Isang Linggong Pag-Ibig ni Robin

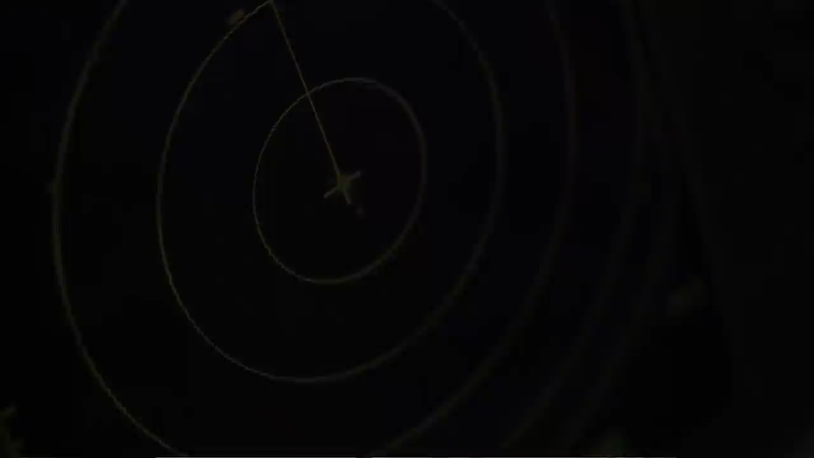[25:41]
May radar tayo na binabasihan kung may kasalubong, kasunod, o may mga bangka, nakikita man yun.
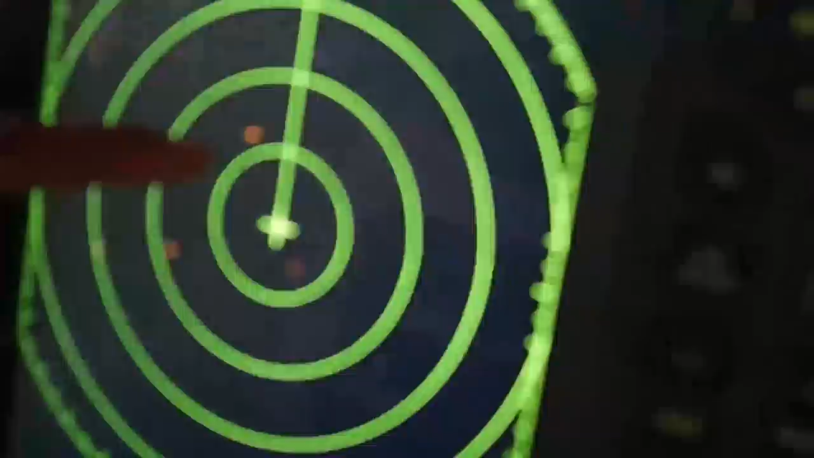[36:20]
Ito po, yan yan. Ito yung approaching tayo sa isang vessel, fishing vessel.
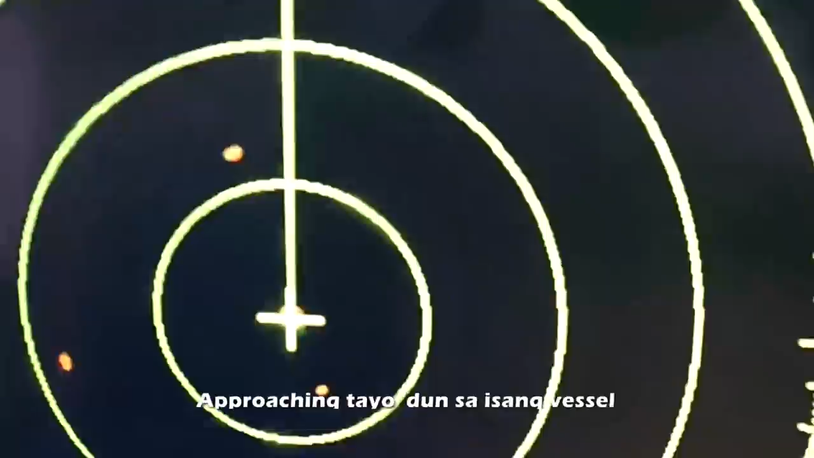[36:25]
Tumatakbo yata ito eh. Ah, tumatakbo yan? Tumatakbo kap, no?
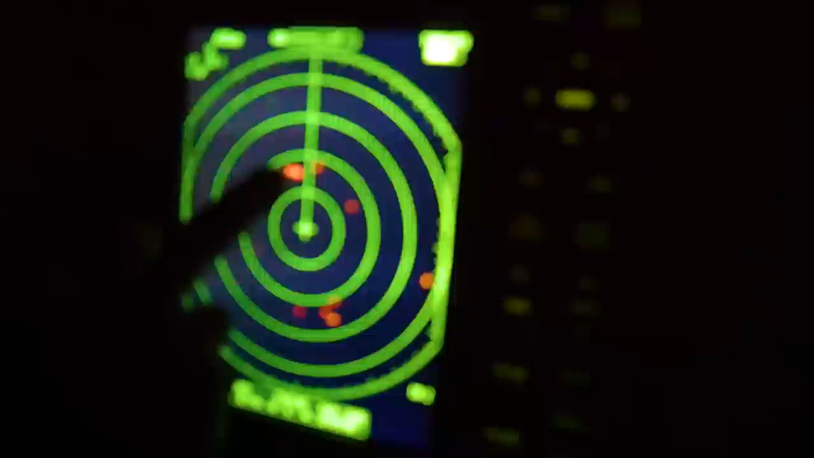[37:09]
Ah, po. Ito mga isla ito.
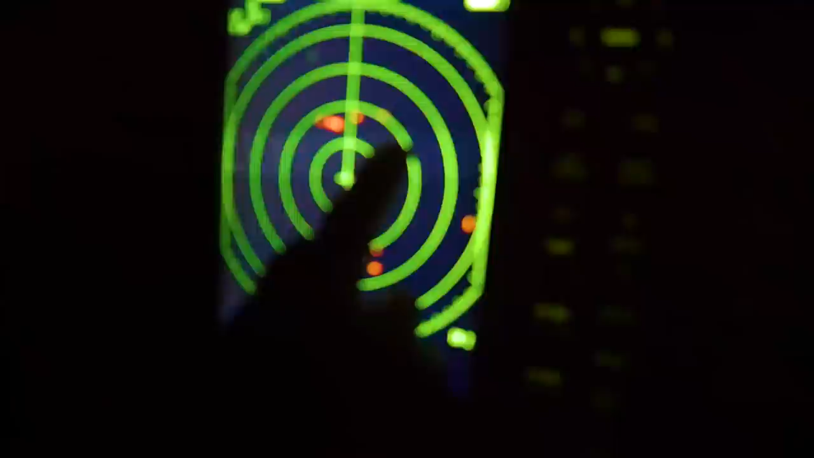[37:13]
Ang maliit, mag-insta yan. 10 braso. Lagpas ang po.
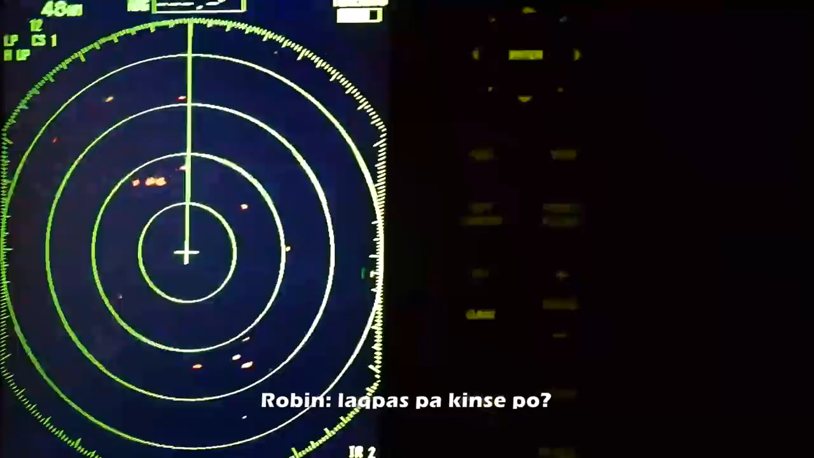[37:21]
Hindi lang 10, baka ah, lagpas pa 15 po. Oo, hindi lang 10.
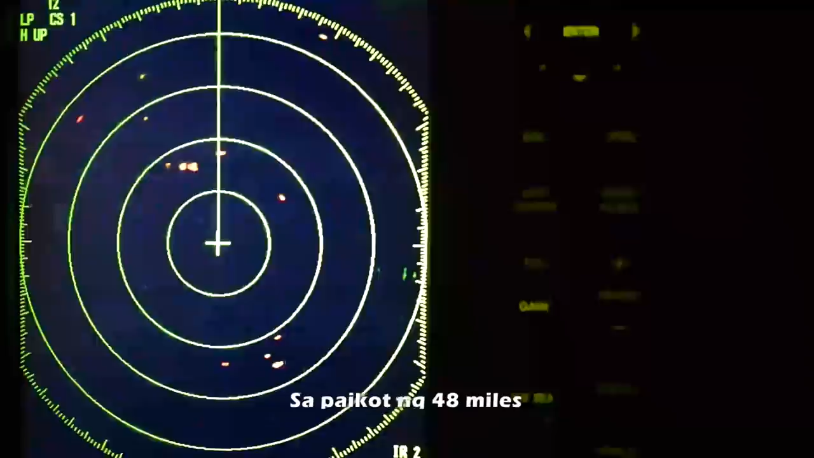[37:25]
Sa private ko na 48 miles,
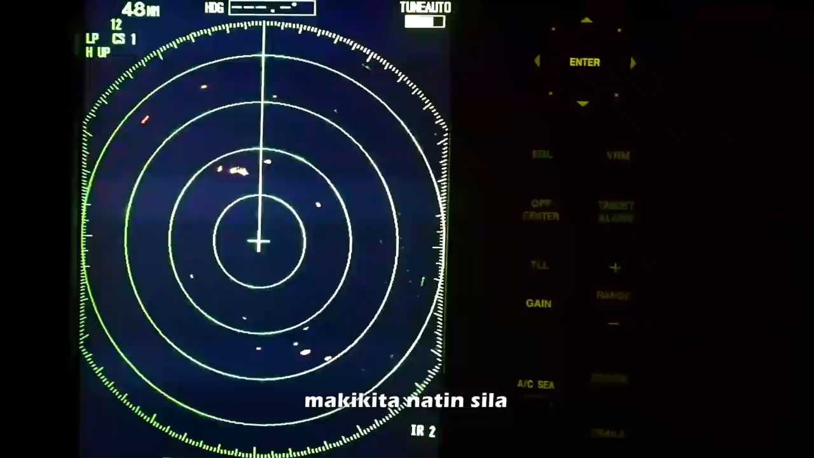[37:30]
nakikita saan sila. Yung ilaw ng fishing vessel ng China, malayo pa lang, mga 30 miles na aninag na.
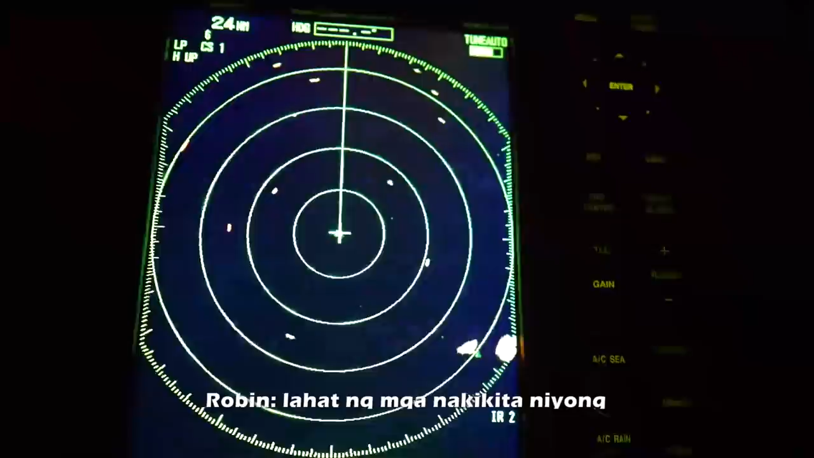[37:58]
Lahat ng mga nakikita niyong maliliit na yan, puro Chinese vessel yan.
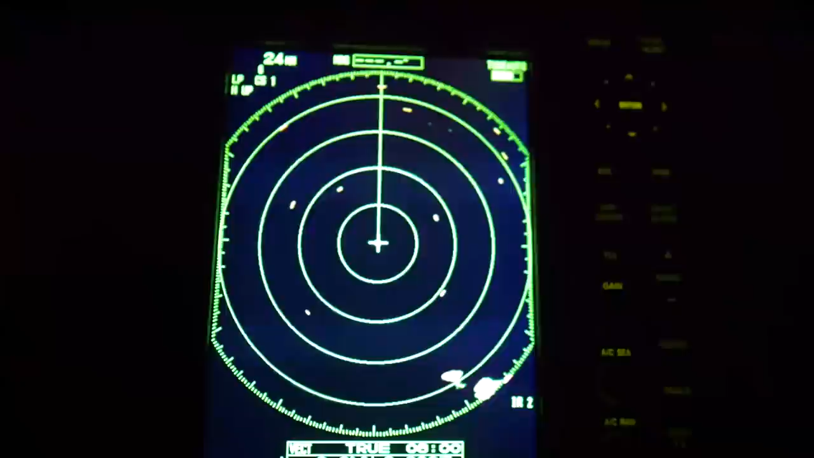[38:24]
Yun yung umiikot-ikot sa taas, pare, no? Apo.
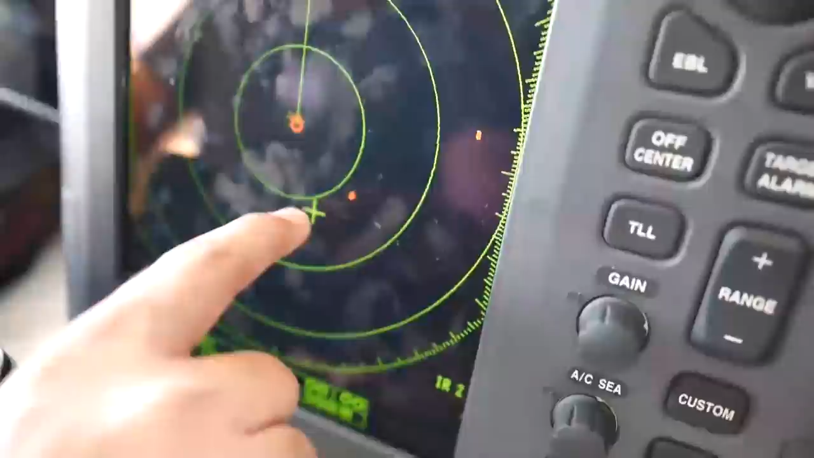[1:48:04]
Kasi kanina, ang distance natin sa kanya is 2.2 nautical miles, ngayon almost 2.4 nautical miles na.